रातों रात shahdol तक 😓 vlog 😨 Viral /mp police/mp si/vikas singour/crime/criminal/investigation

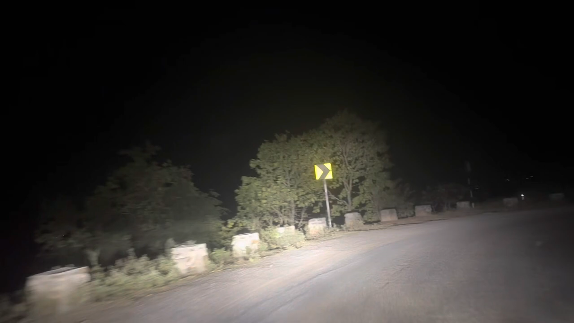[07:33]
से कितना सुंदर न जा रहा है अंधेरी लाथ है और लंबा सफर है ऐसे दिए डगहा पहले हूं से बमसे बड्यक्र के चक्कर में ना कि अजमीं दोन ही कि जशाँ हो डाख मेराने